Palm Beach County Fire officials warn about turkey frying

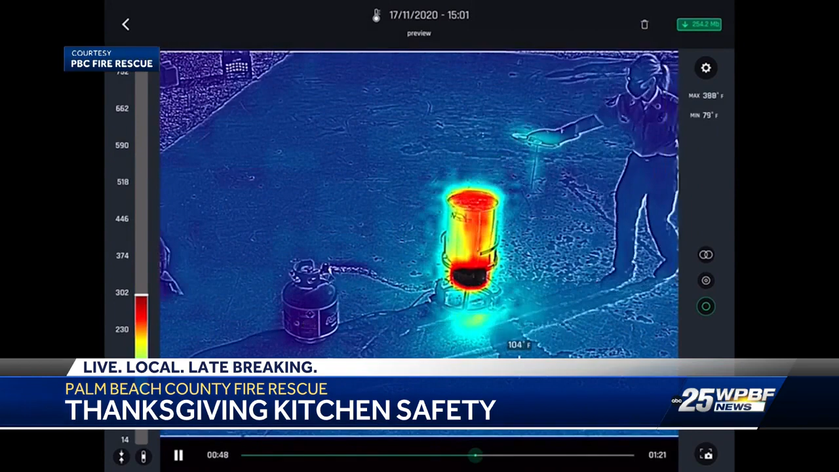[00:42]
On screen: spot 104°F, max 388°F, min 79°F
What you're seeing in this video right here is an overfilled turkey fryer. There are level lines for filling the oil, so it's obviously overflowing right here because there was too much oil.
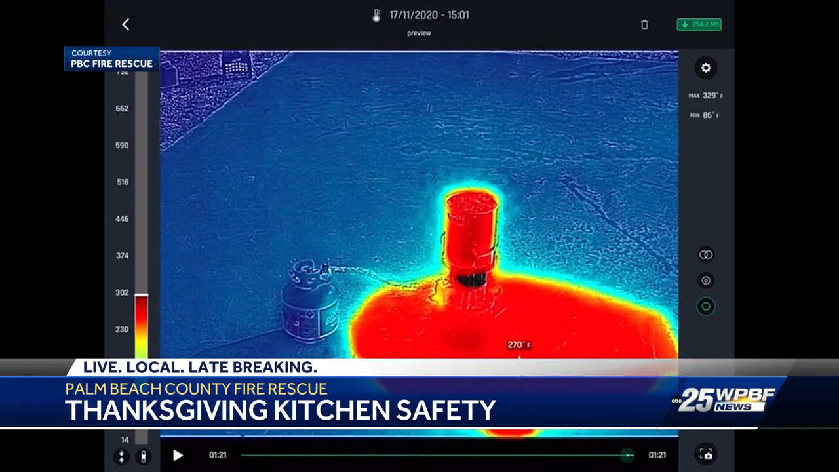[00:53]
On screen: max 329°F, min 86°F
And what happens is the oil is heated over 300 degrees. So at the burner, what's heating it is at 700 degrees, but the oil spilling over is 200 to 300 degrees.